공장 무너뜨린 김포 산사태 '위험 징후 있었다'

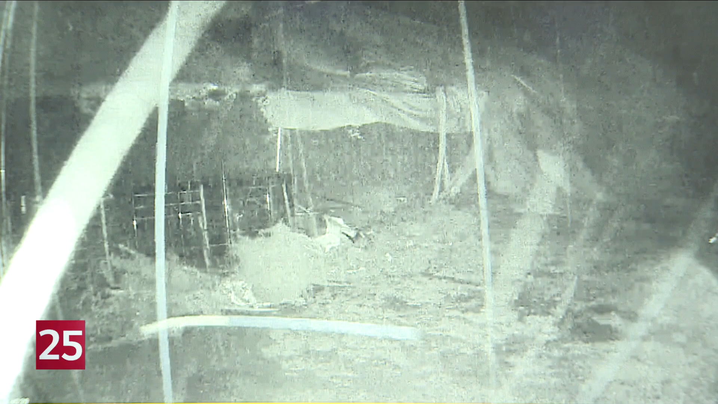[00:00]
앞이 보이지 않을 정도로 새찬 빗줄기가 이어지더니 흙탕물이 계곡물처럼 내려옵니다.
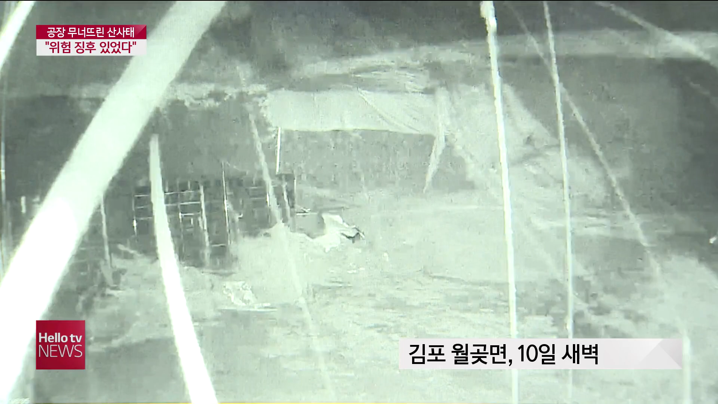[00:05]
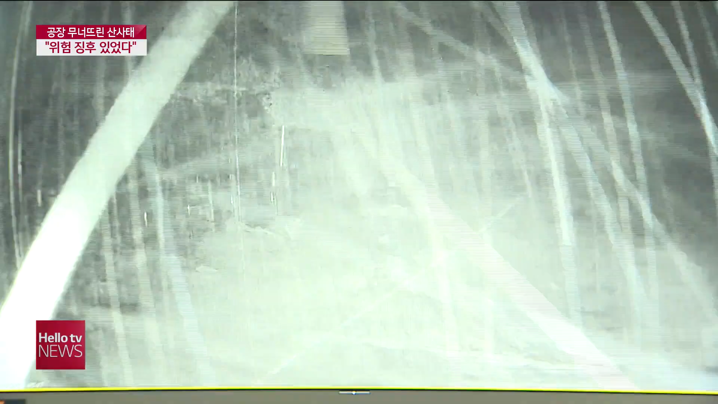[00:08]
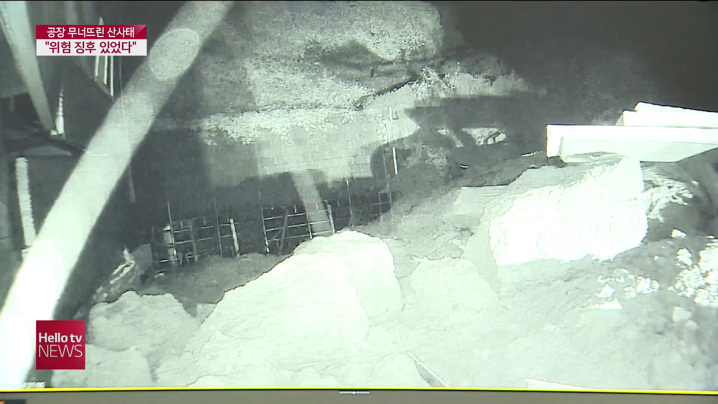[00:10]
40분 정도가 지나자 흙더미가 한꺼번에 쏟아지면서 건물 외벽이 힘없이 무너집니다.